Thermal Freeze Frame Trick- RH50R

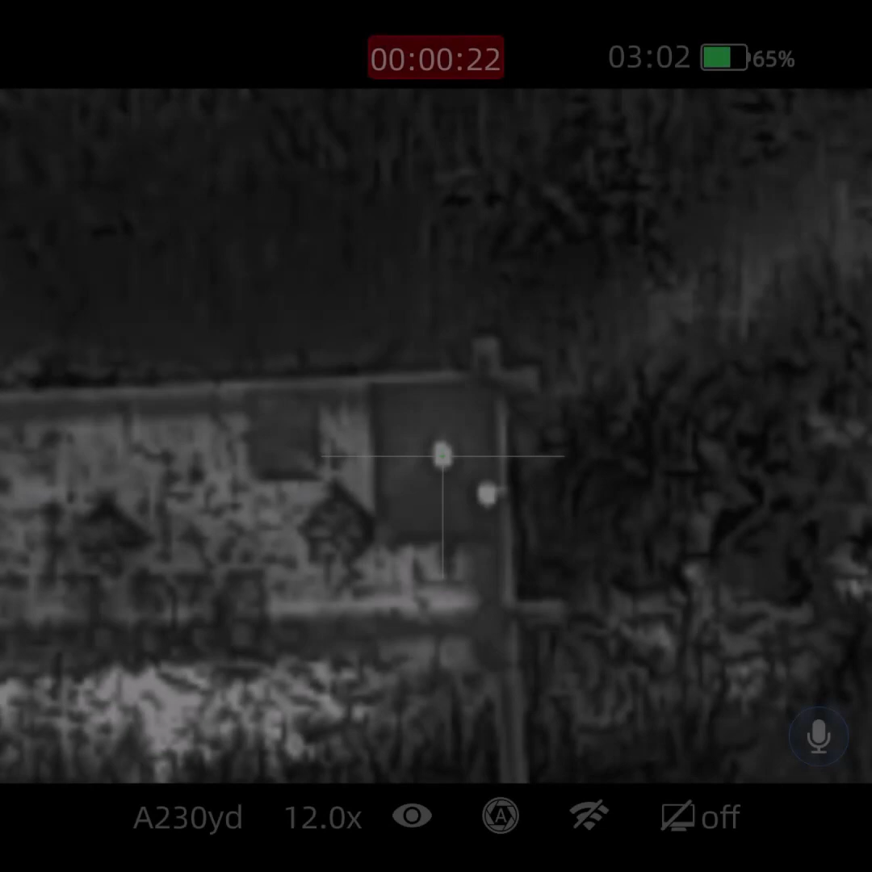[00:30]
So here's a little tip if you use freeze frame to zero your reticle HVAC taping usually works pretty well to Provide a target, but it didn't want to work for me today.
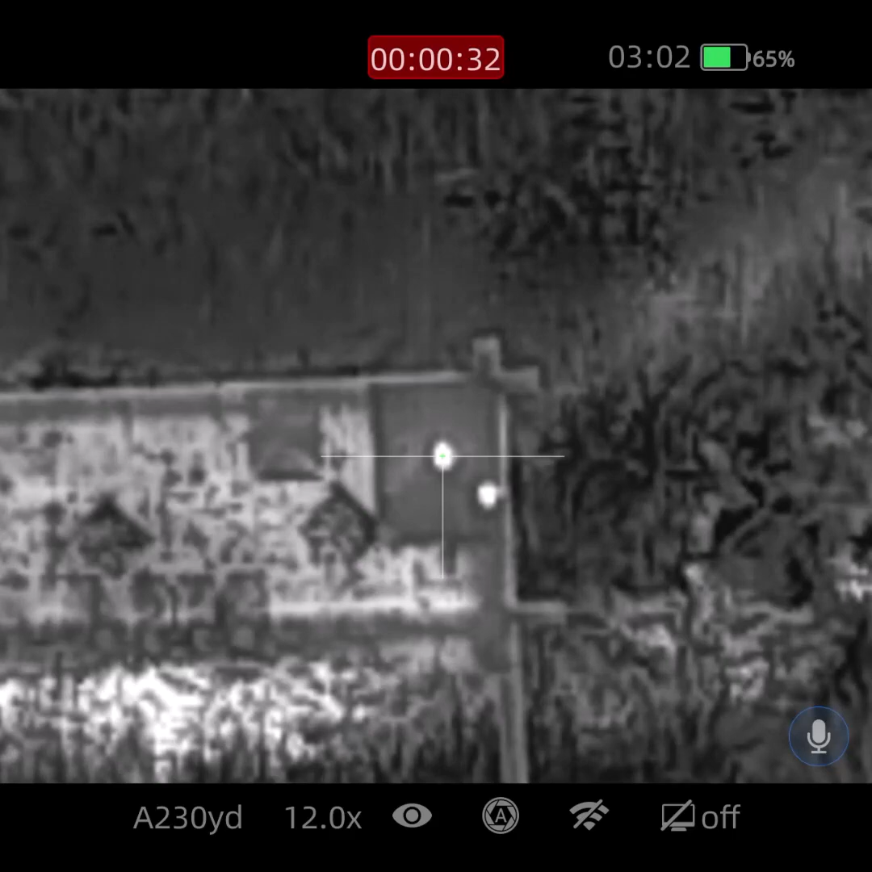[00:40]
So I'm using hot hands
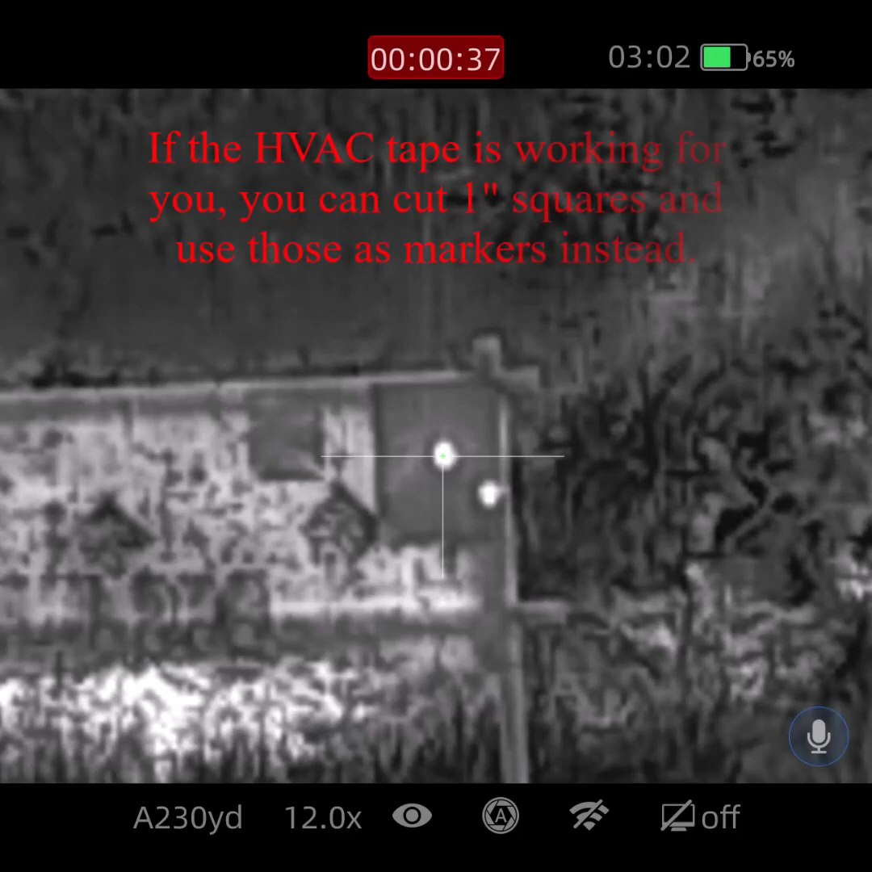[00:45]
I'll use two when I do this method and it even works with the the foil and other methods to
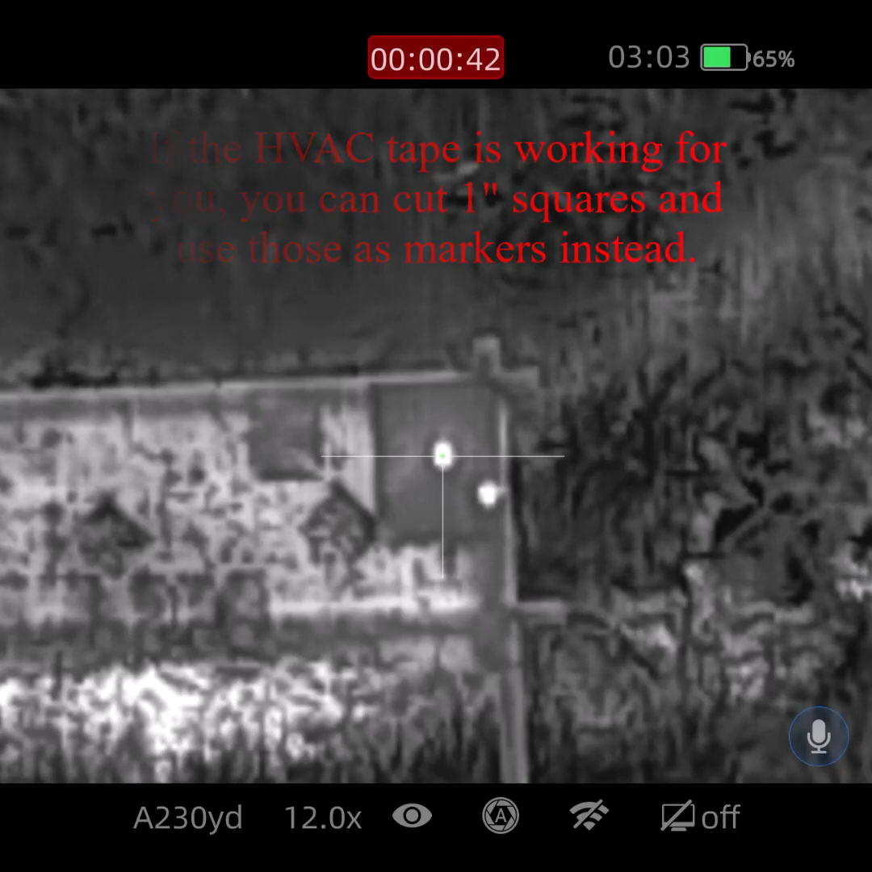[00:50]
The other hot hand But I had my primary hot hand for aiming here and then I have a second one that I will use to mark the Point of impact on the
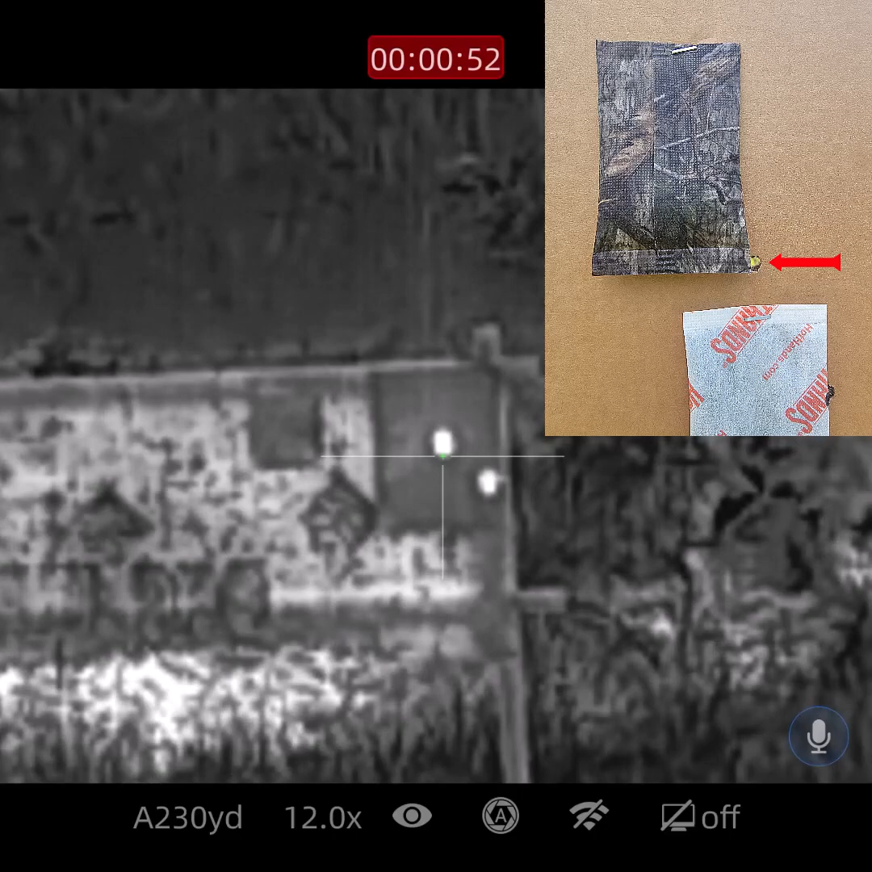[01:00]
bullet so I can move my wreck on the freeze frame So what I'll do is I'll take my shot in this case The bullet impacted down here low right? I'll take the second hot hand and either the left corner or the right corner I'll put that right next to the bullet what that does that gives me a point of reference after I
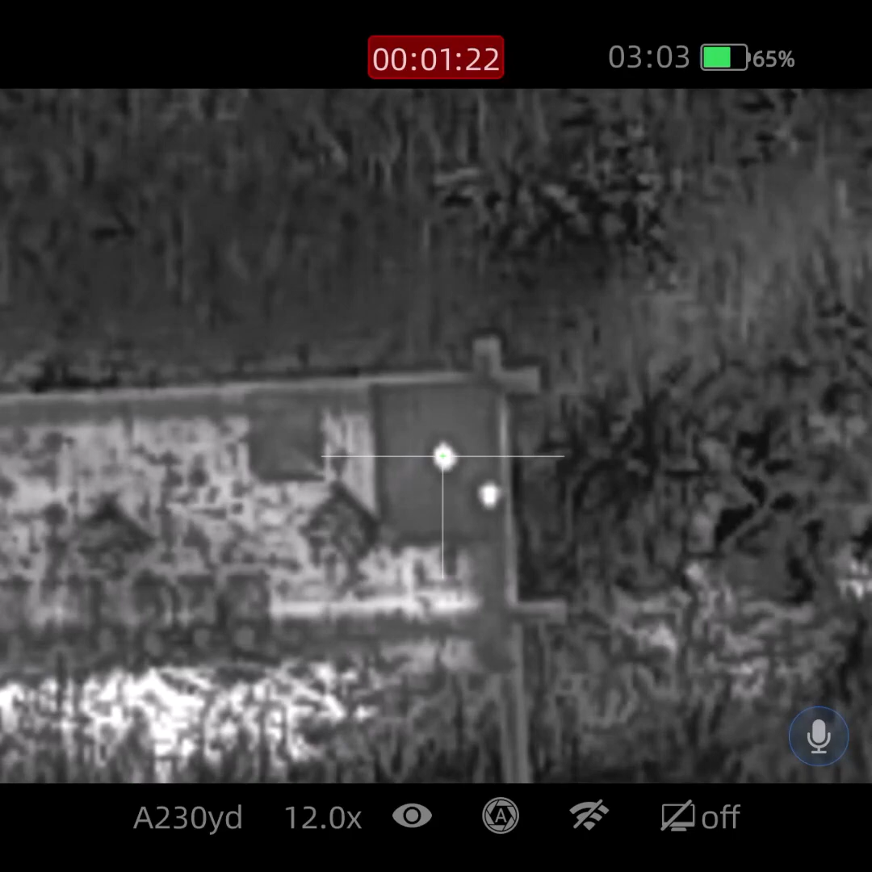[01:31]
freeze my frame then I can move my reticle down to and Right on the corner Generally when I use this method I'm pretty close within a couple shots and then I can fine-tune from there, but give it a shot